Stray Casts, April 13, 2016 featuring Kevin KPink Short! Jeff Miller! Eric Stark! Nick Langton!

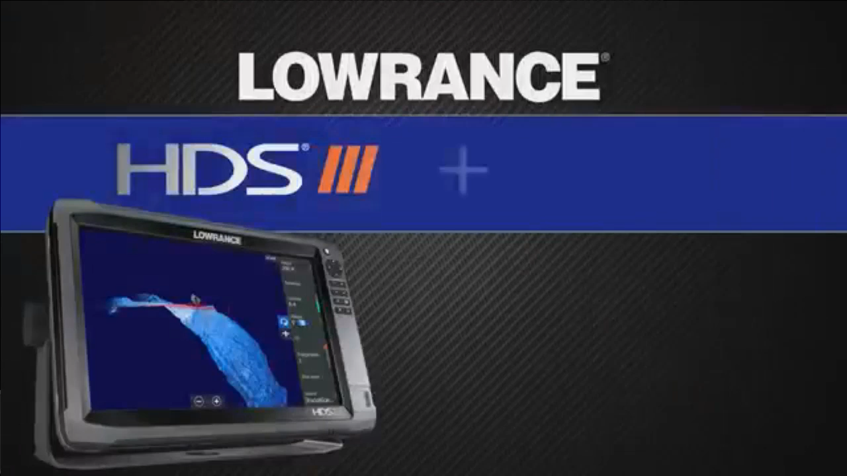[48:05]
If you buy an HDS Gen 3 with Structure Scan 3D, we're going to mail you a $300 rebate. Five Bassmaster Classic Champions in a row.